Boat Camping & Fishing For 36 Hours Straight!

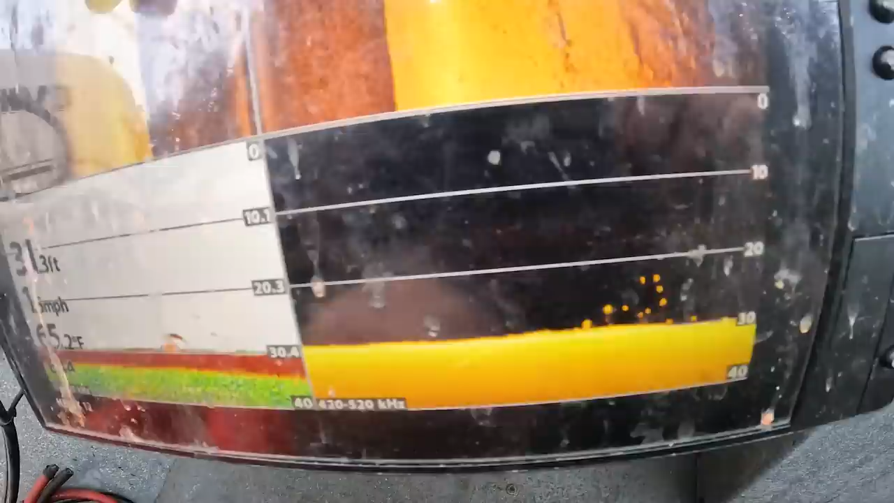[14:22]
That's what the screen is supposed to look like.
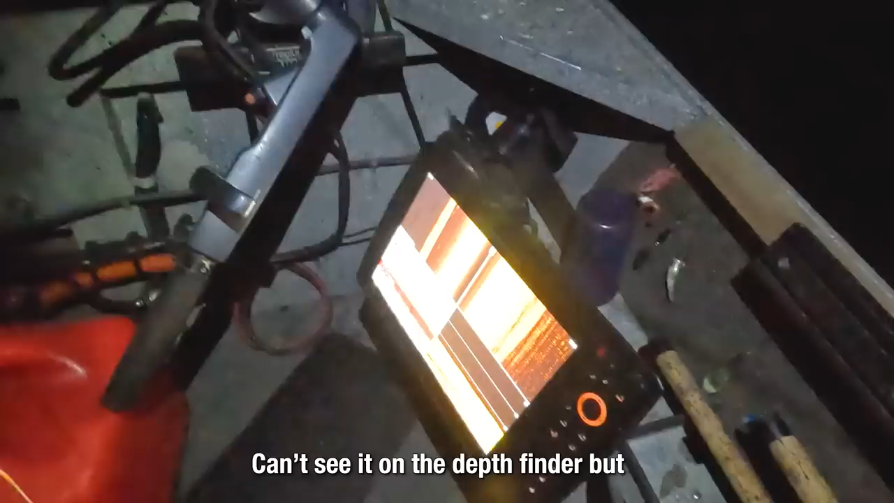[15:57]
Can't see it on the depth liner, but we're definitely there. Think that ought to work, lid? I think so.